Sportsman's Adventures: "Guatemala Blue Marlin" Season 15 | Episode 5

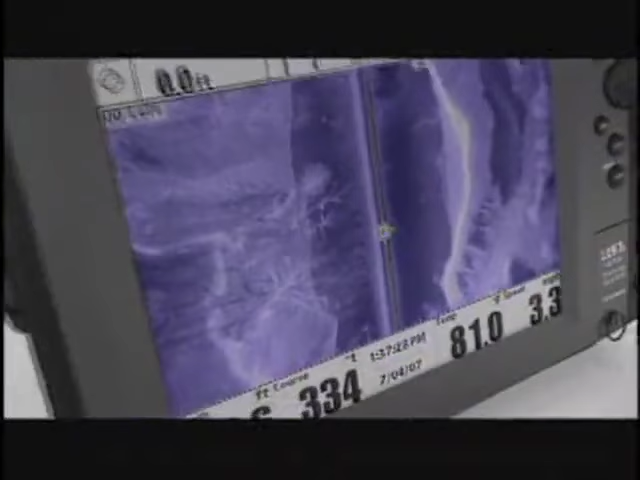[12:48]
Scan more water faster with 480 feet of side-to-side coverage. And see structure detail with amazing picture-like images.